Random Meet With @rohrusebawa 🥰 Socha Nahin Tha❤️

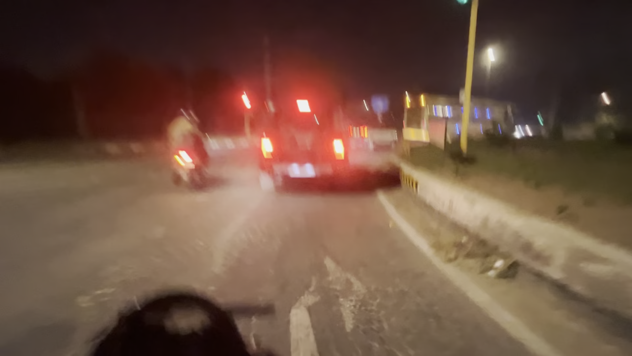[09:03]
तो भाई ये है नई थार रॉक्स जो आई हुई है अभी अभी लाइन से उस पार ही लगे हुए हैं भाई,
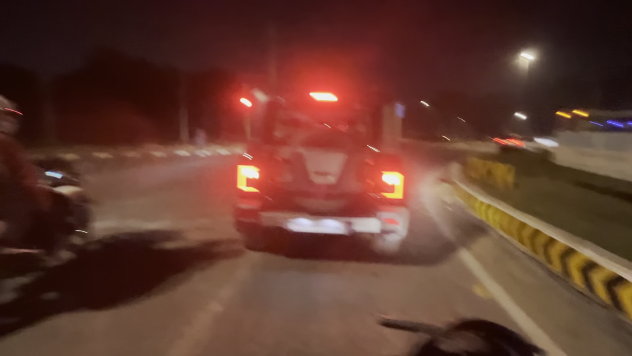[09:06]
तो यही है जो नई थार रॉक्स आई हुई है बड़ी
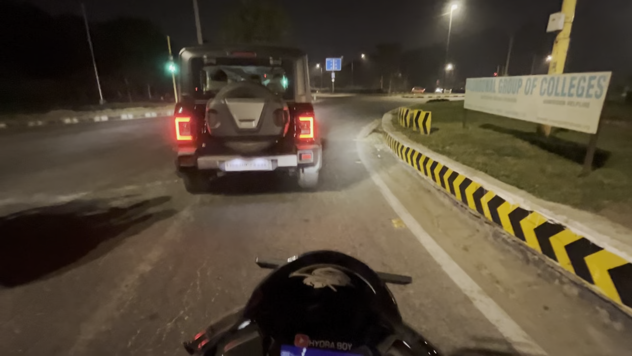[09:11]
प्यारी महिंद्रा वाला उन्होंने निकाली हुई है, लेंगे भाई इसको भी जब होएंगे उस लेवल के।
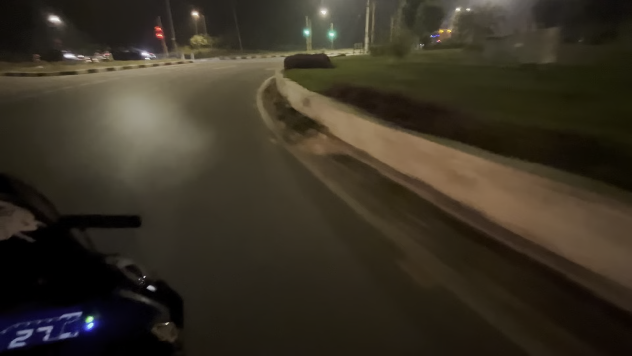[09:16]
भाई लेट्स गो यार टाइम नहीं वेस्ट करना है, चलो भाई अब देखो एंजॉय करो नाइट राइड। भाई सो तो ऐसे ही टाट जाती है रात को, तो ऐसे होता है मतलब सब एंड करने वाला सीन,